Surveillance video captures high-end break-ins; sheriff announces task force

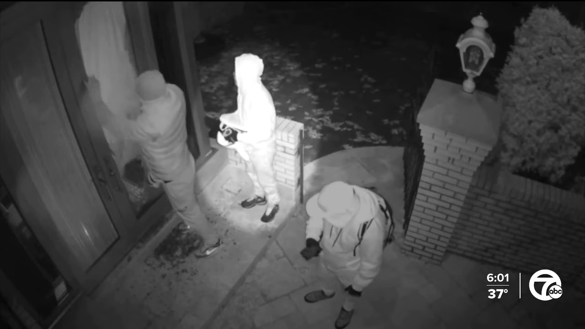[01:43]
So he's jamming signals right now. Rendering a home's wireless system useless and they're quick in and out with cash, jewelry, watches and expensive handbags.